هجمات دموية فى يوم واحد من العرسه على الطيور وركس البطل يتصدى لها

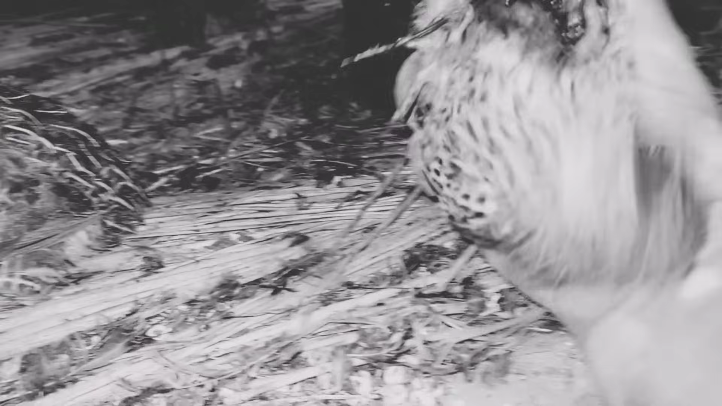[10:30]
وقريب سبب له اصابات كبيره، بس الحمد لله هيخف. طار السمان من الطيور القويه باذن الله يخف.
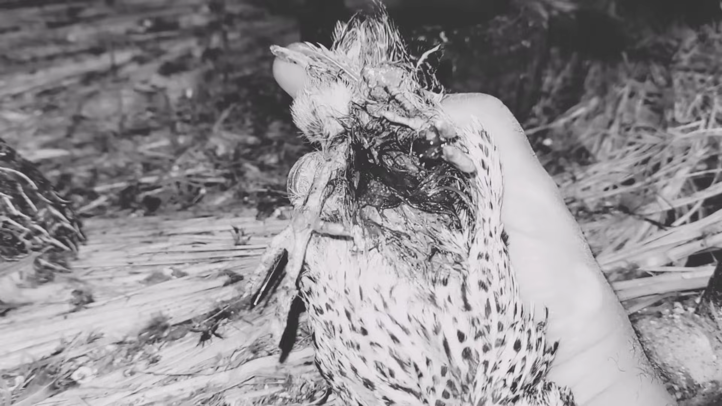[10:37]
باذن الله يخف. اصابات شديده
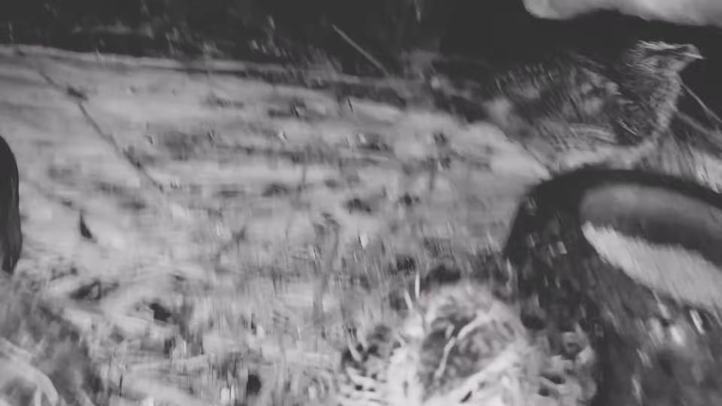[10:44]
شايفين؟ اصابات شديدة جدا بس الطيور قوية بإذن الله تخف. طبعا هنا في فتحات اهيت.